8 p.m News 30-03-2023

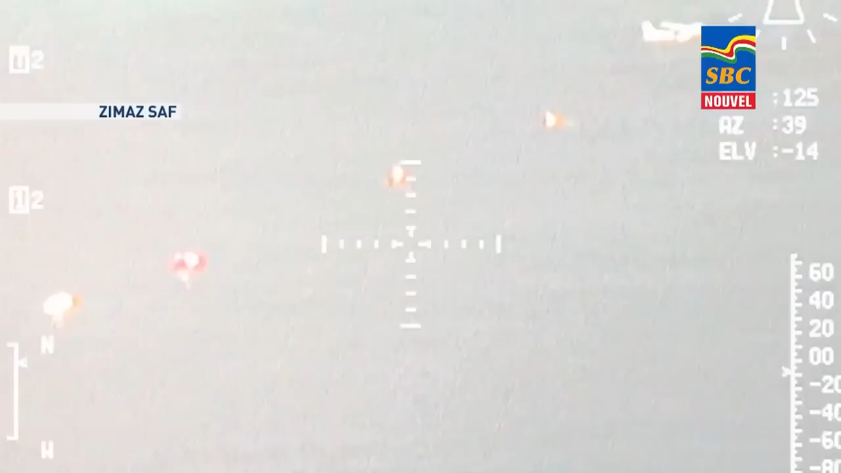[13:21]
qui porte qui peut sa avion et qu'à transmettre ça, soit avec un bateau ou bien dans nos centres de commande.